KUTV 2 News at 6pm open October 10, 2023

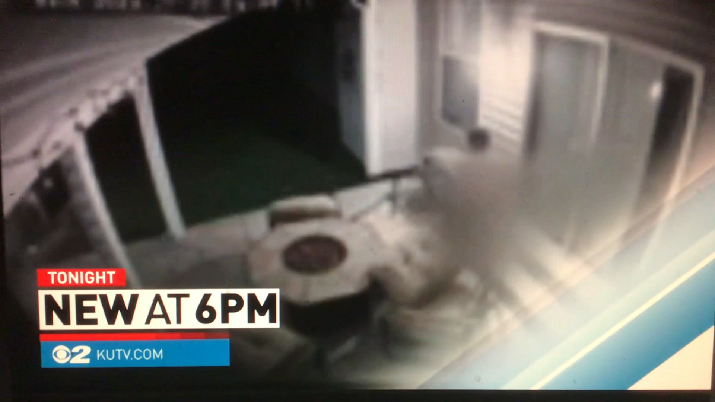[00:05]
Coming up, exclusive surveillance video shows a man attempting to break into Draper Homes.